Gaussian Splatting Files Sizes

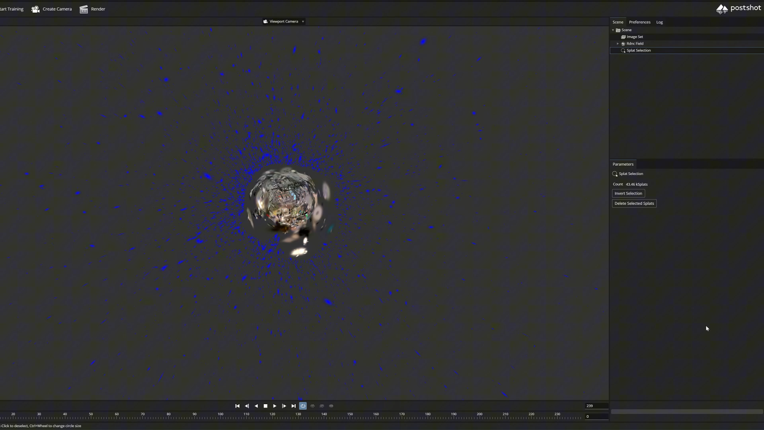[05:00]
And there are quite a lot of them. These are completely useless splats and can be deleted by pressing the delete selected splats button.